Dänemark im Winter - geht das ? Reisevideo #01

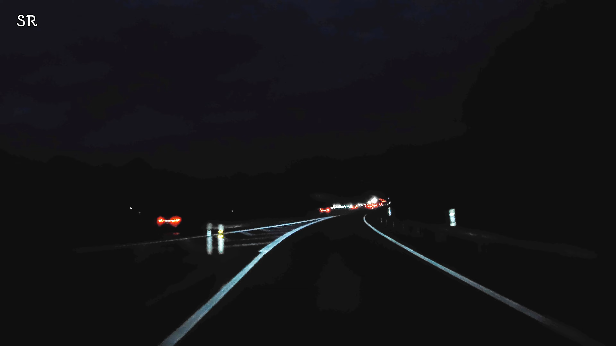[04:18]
Inzwischen sind wir auf der A7 gen Norden unterwegs und nähern uns langsam aber sicher Roten Hagen So ohne Probleme und
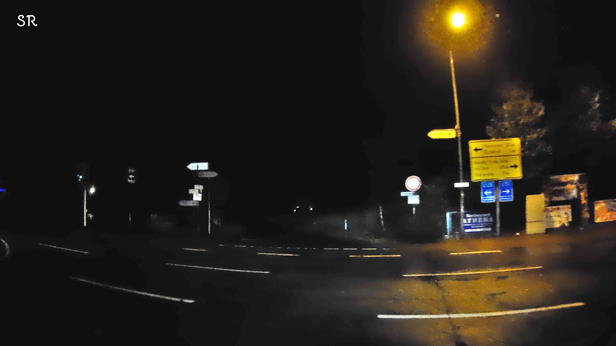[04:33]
ohne Beinschmerzen erreichen wir den Stellplatz Aber oh Schreck was ist denn hier passiert Ok dazu aber mehr morgen bei Tageslicht jetzt machen wir es uns erst einmal gemütlich